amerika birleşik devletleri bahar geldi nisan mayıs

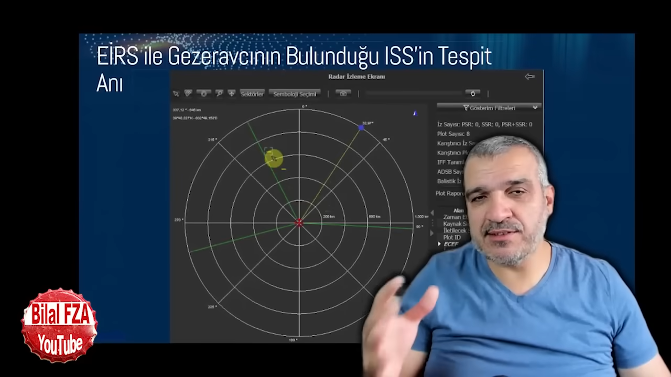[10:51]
ASELSAN, ERAALP radarının uzay istasyonunu bulduğu görüntü ilk kez paylaşıldı. Bizler 450 kilometredeki hedefleri bulacağız, radarda göstereceğiz diye ürettiğimiz ürün. Öyle yaptık ki, onun iki katı menzile çıktık.
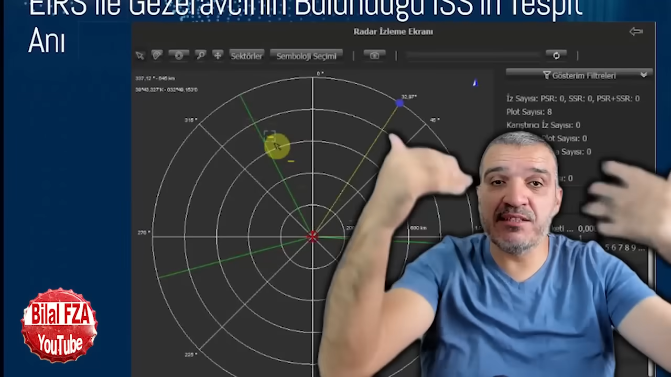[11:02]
800 kilometre, taa uzaydaki araçları dahi görebiliyoruz.